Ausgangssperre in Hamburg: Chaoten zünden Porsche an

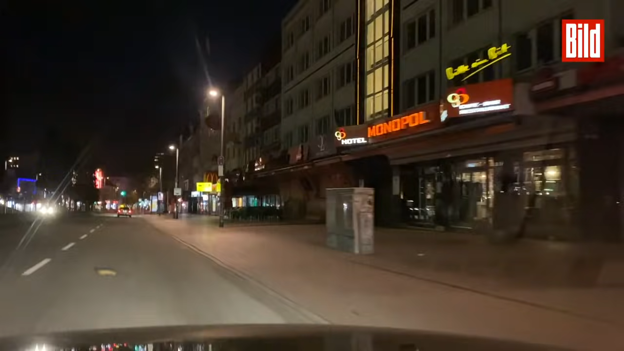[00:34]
Doch in dieser Nacht nur gähnende Leere. Nur vereinzelt gehen Hundebesitzer noch Gassi mit ihrem Vierbeiner.